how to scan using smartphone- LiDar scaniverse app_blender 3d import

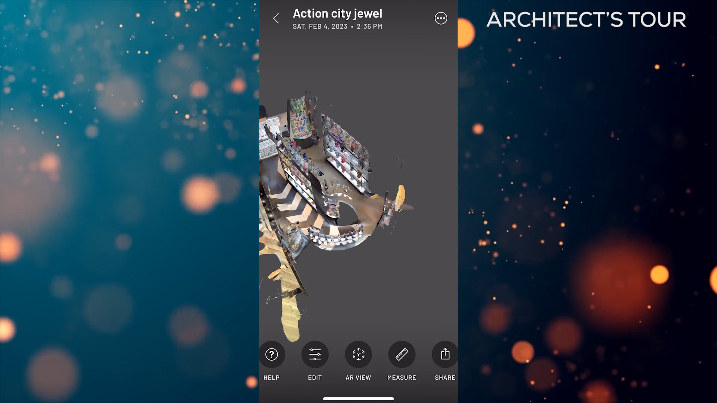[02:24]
and that's how you scan room or object using your smartphone
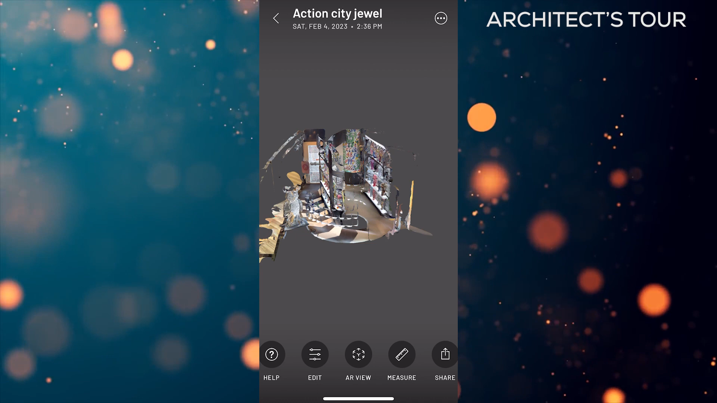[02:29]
and now we will export this file in FBX format to be used in 3d software's like blender press share export model as FBX and download to your computer